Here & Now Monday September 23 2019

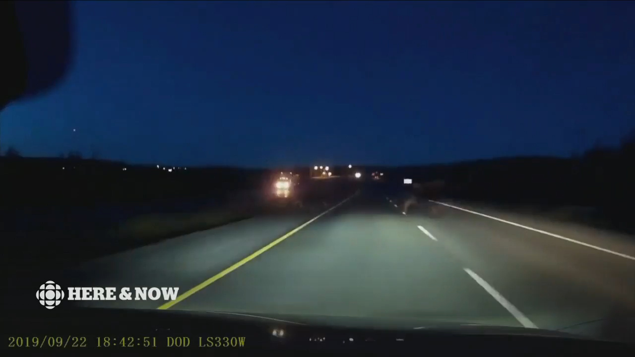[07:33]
And there it is, still amazing to see. And I'm going to speak with Jason Spurl in about 20 minutes. Well, this next car looks like it was in a moose accident.